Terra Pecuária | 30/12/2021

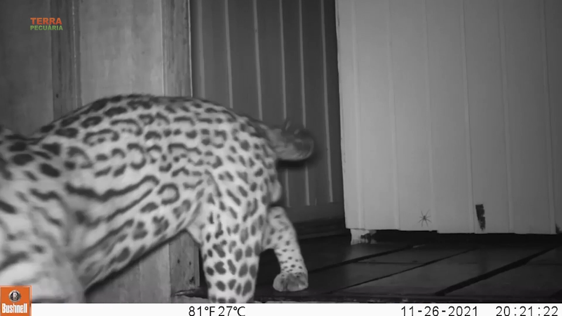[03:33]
A gente tem a avistagem propriamente dita, seja dos guias que estão aqui dentro da unidade, que passam o maior tempo dentro da reserva, quanto alguns outros monitoramentos, como as câmeras trap, que no caso são essas imagens coletadas da jaguatirica. A gente também tem pegadas, vestígios, né. Então, pena. São vários fatores aí que fazem a gente levantar o número de espécies da reserva.